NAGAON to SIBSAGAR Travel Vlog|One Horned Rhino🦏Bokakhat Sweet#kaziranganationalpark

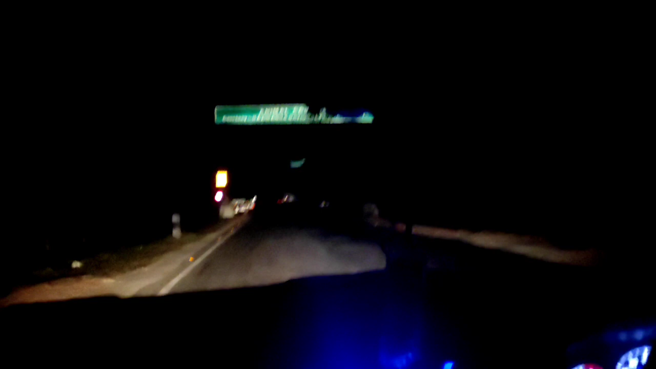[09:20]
আহিবলগীয়া সকলো ভিডিঅ' চাবলৈ পায় আৰু লগতে লাইক কমেণ্ট আৰু শ্বেয়াৰ কৰিবলৈ নাপাহৰিব আমাৰ ড্ৰাইভাৰৰ পৰা টোপনি ধৰিছে বোলে এতিয়া 12:45 হৈছে ৰাতিৰ আমি আহি পাই গৈছোঁ নগাঁও বাইপাছ ঘৰলৈ আৰু মাত্ৰ 2 কিলোমিটাৰ ন 2 কিলোমিটাৰ বাকী আছে